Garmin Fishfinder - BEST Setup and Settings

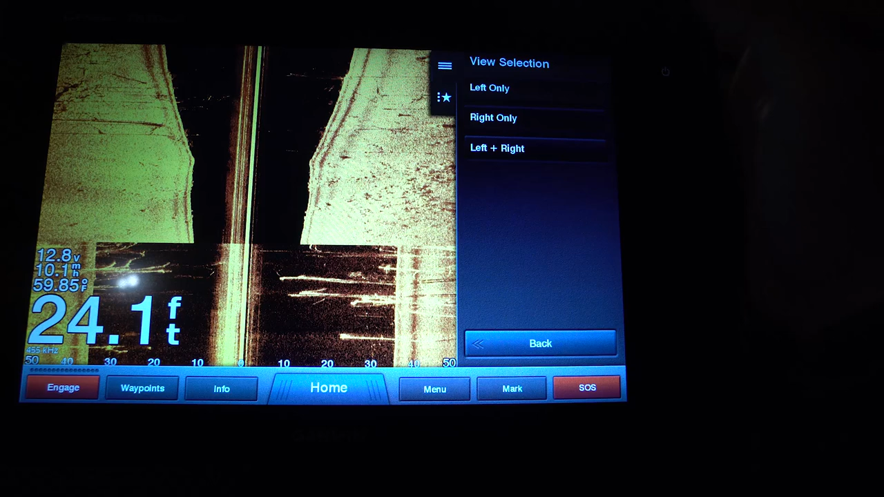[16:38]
On screen: depth 24.1 ft, water 59.85°F
to the right of the boat or left of the boat you can do so using this view selection in your appearance settings
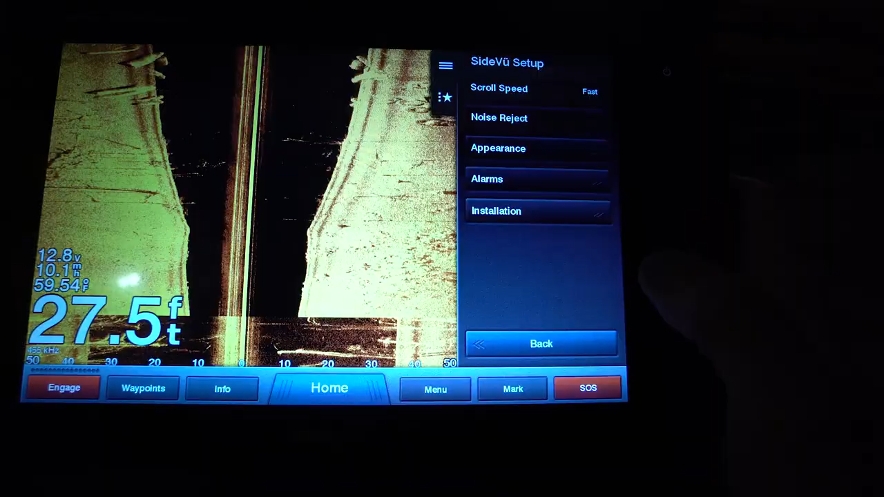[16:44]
On screen: depth 27.5 ft, water 59.54°F
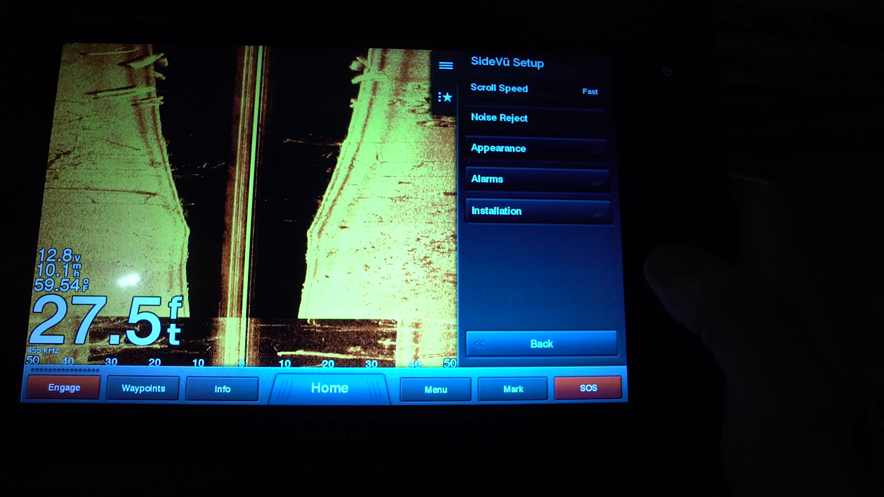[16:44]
On screen: depth 27.5 ft, water 59.54°F
you also can adjust your alarms this is something we already touched on but you can adjust it in this field as well
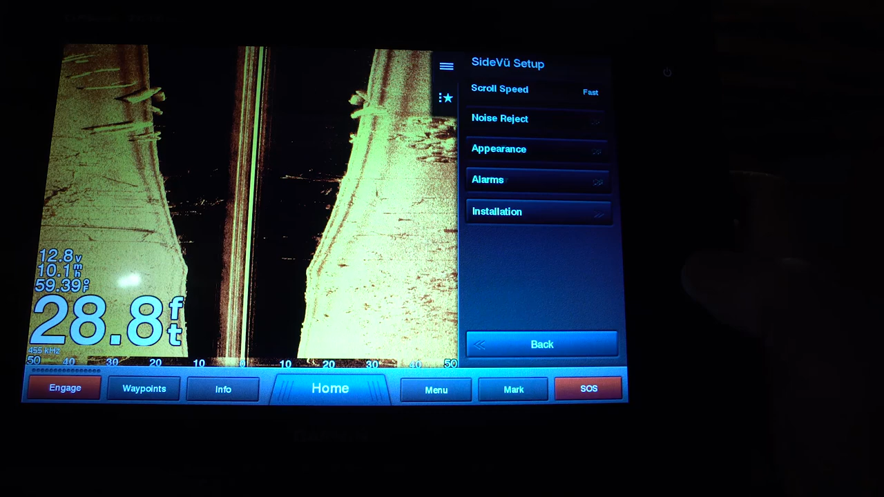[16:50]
On screen: depth 28.8 ft, water 59.39°F
and you can change your sonar right in this menu here so
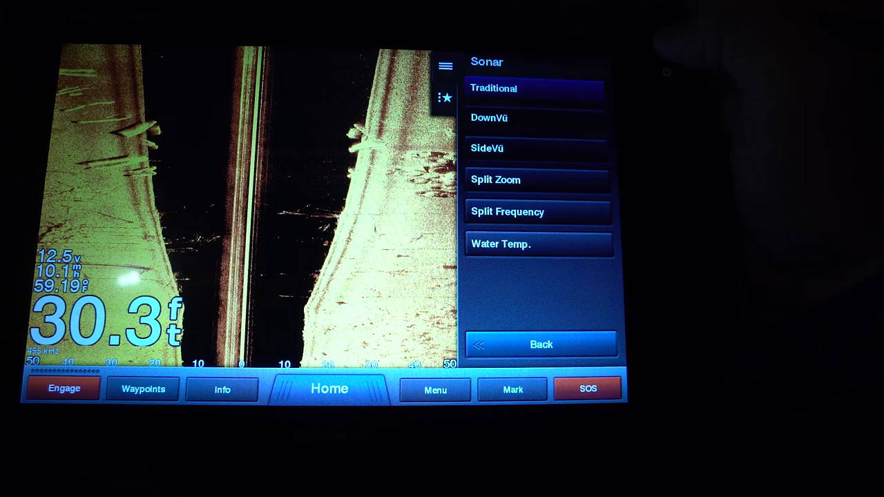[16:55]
On screen: depth 30.3 ft, water 59.19°F
let's say we want to go to traditional sonar you can adjust it in here and
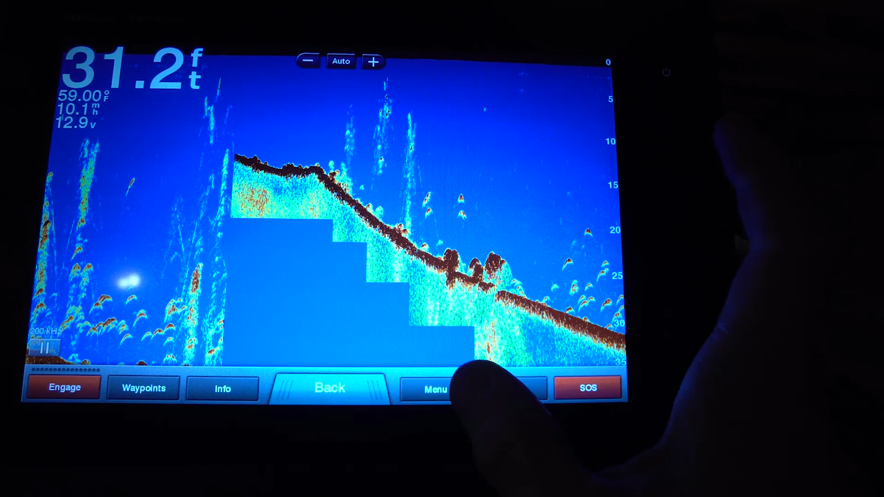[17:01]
On screen: depth 31.2 ft, water 59.00°F
then we're going to start adjusting the color schemes and everything on traditional sonar so in the menu here my gain is typically set around auto medium
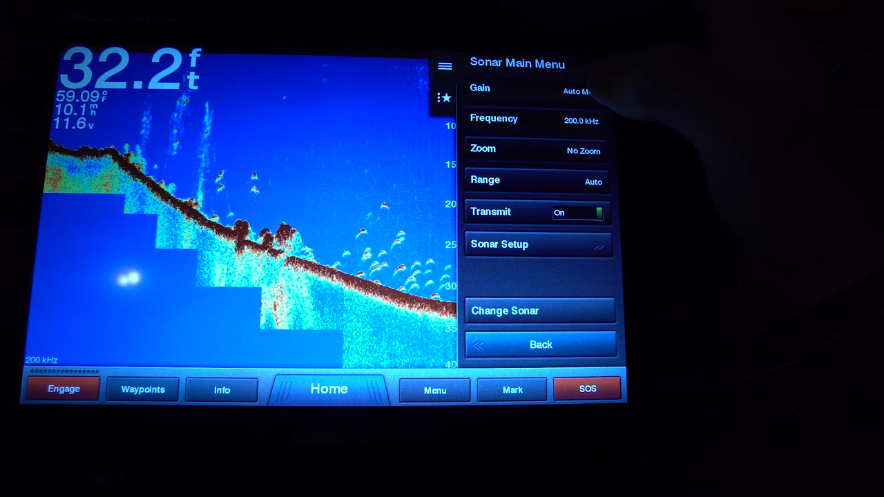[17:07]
On screen: depth 32.2 ft, water 59.09°F
it just really depends on the return if there's a lot of debris
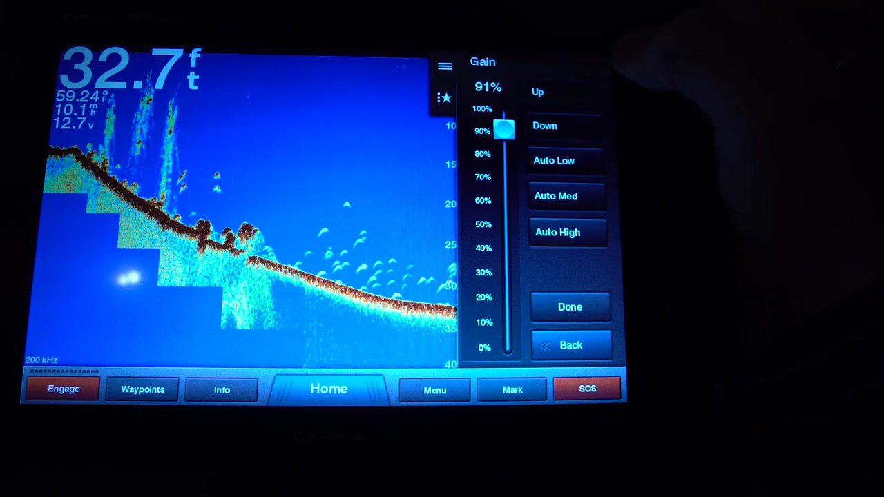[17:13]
On screen: depth 32.7 ft, water 59.24°F
in your water you might drop your return down but auto medium for me again is is a pretty
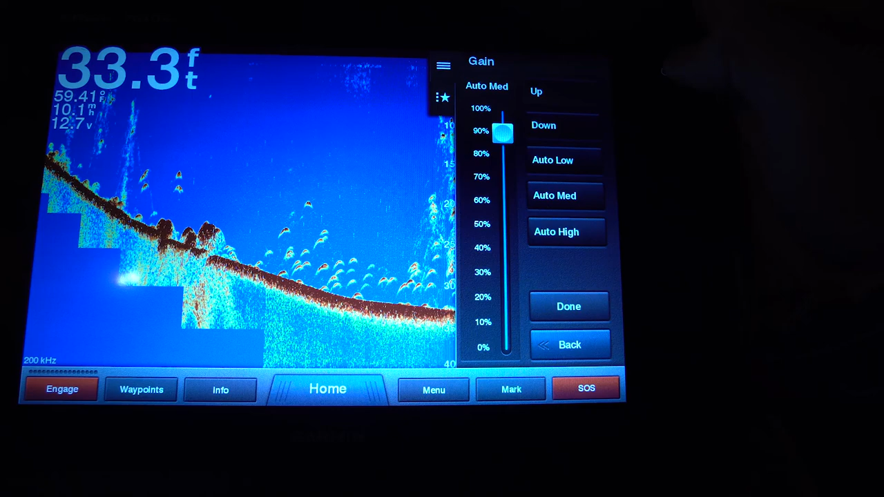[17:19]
On screen: depth 33.3 ft, water 59.41°F
easy setting to get the best cleanest return
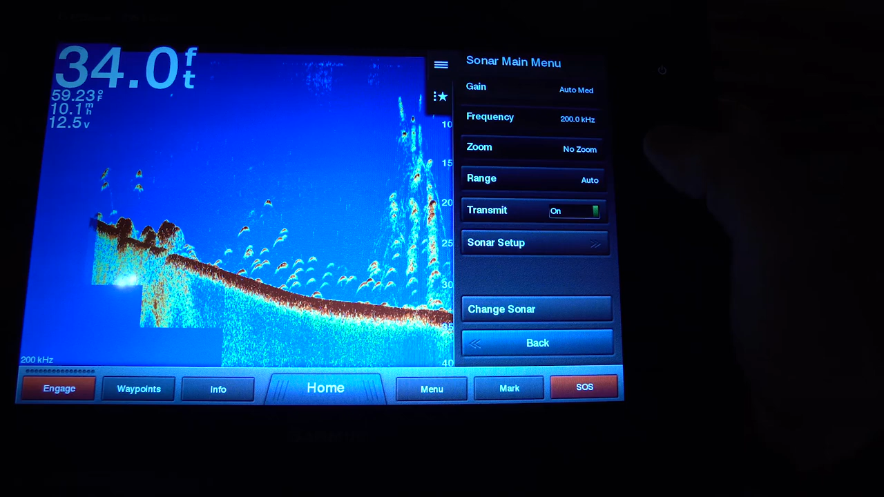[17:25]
On screen: depth 34.0 ft, water 59.23°F
my frequency i actually have chirp so i'm going to set mine on chirp
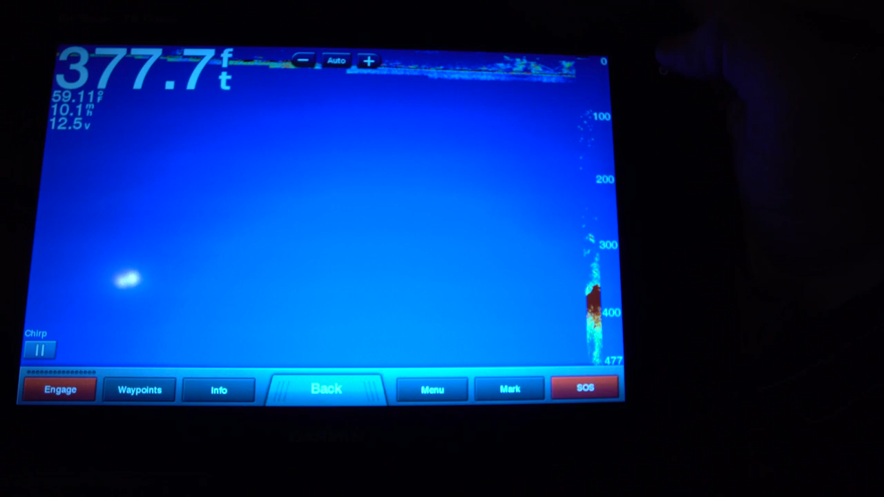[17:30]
On screen: depth 377.7 ft, water 59.11°F
chirps going to give you the cleanest return so if you have the chirp capability i recommend putting chirp on
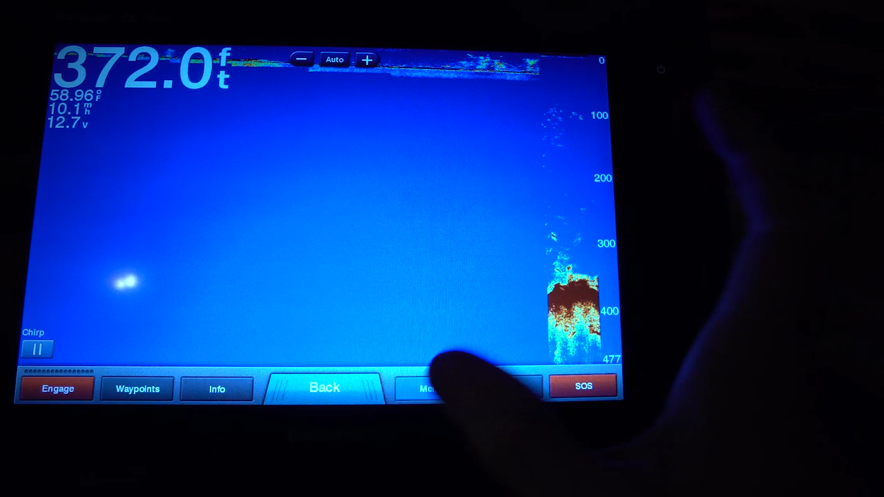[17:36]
On screen: depth 372.0 ft, water 58.96°F
zoom i set my zoom to no zoom i don't need it to zoom in on the bottom or anything but if i am
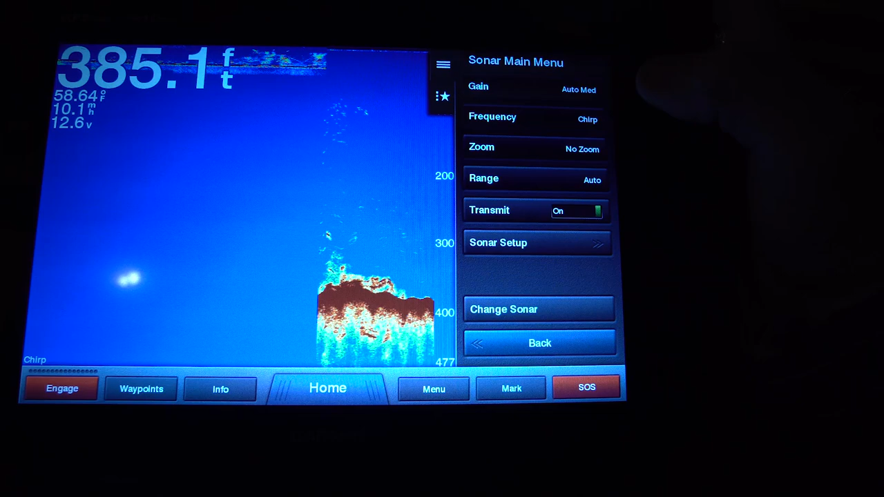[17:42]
On screen: depth 385.1 ft, water 58.64°F
running my graph and i want to see very something very nuancy on the bottom i might set it to a bottom lock zoom with the bottom 10 feet that's going to show me like little nuancy things so i can identify different types of bottom composition like rock to gravel or something like that typically it's set to
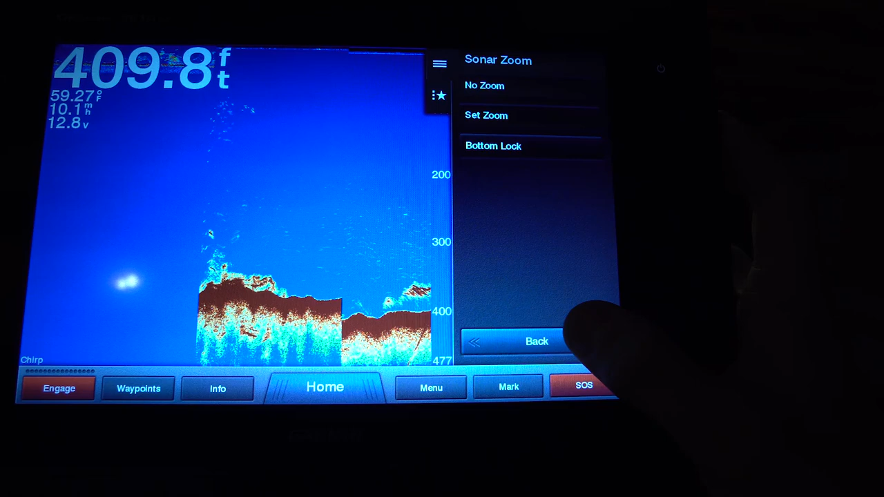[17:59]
On screen: depth 409.8 ft, water 59.27°F
no zoom for 2d sonar i have my range set to auto i just think it gives me the best flexibility
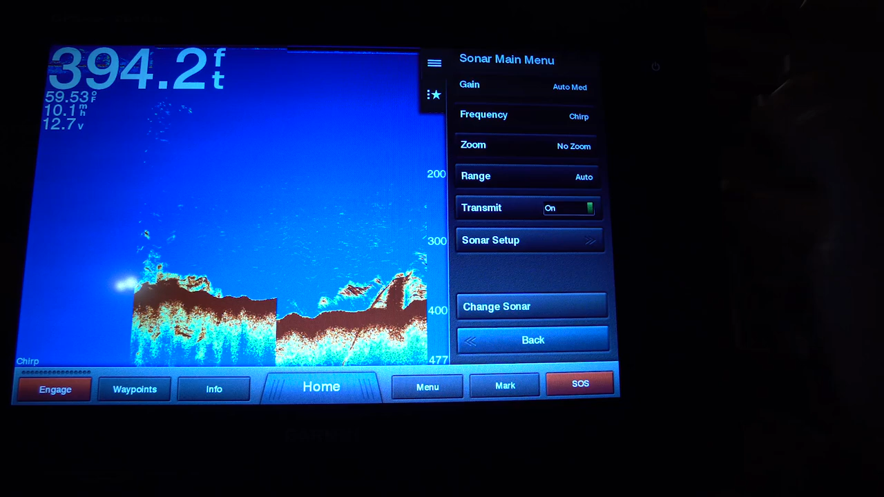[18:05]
On screen: depth 394.2 ft, water 59.53°F
because it'll move up and down depending on the bottom depth transmit on or off if you want to
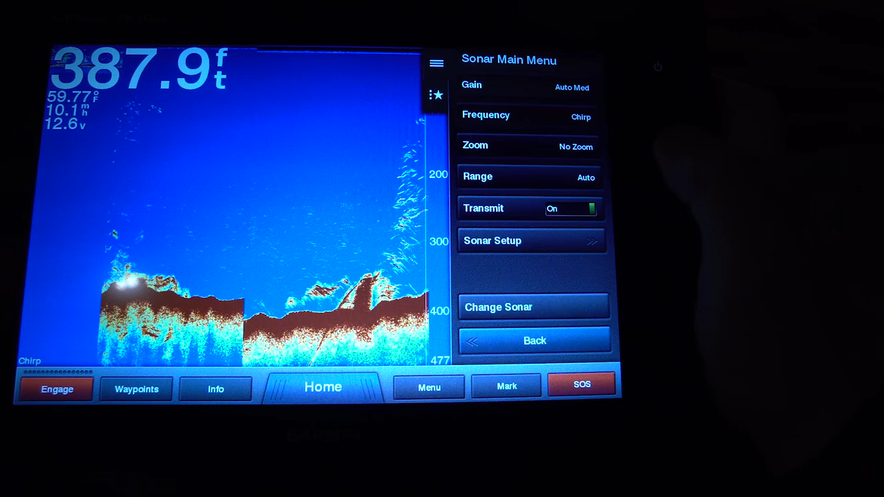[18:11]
On screen: depth 387.9 ft, water 59.77°F
start or stop your sonar and then sonar setup scroll speed again is fast
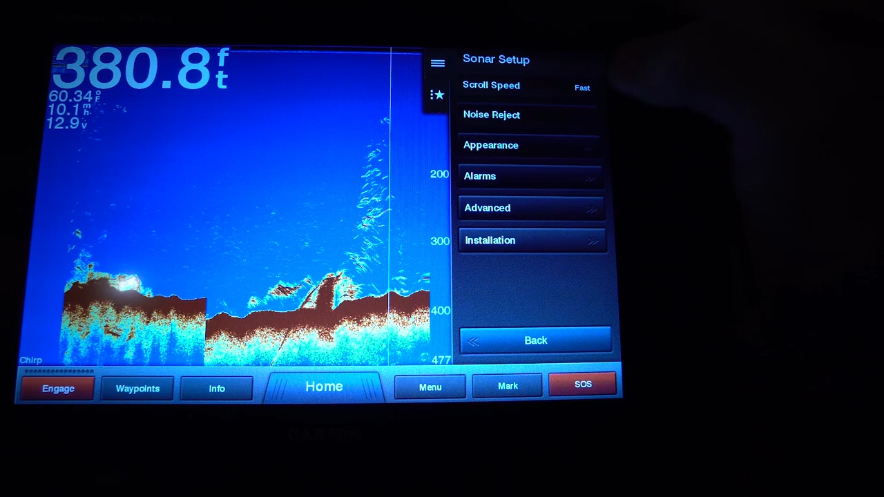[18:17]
On screen: depth 380.8 ft, water 60.34°F
noise reject is off color limit smoothing surface noise i have that set to off and tvg is set to medium my appearance my favorite color scheme is blue just like you see it here but there are other cool color schemes
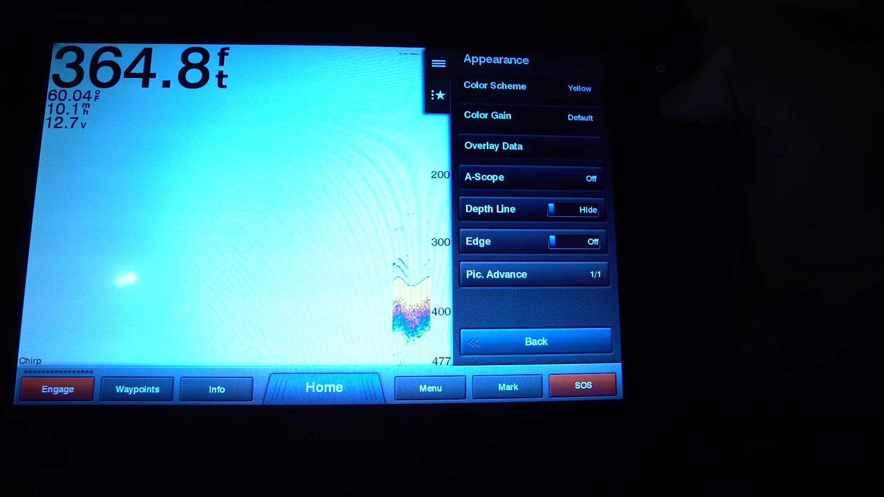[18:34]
On screen: depth 364.8 ft, water 60.04°F
yellow is very similar to the traditional lawrence color scheme you also have your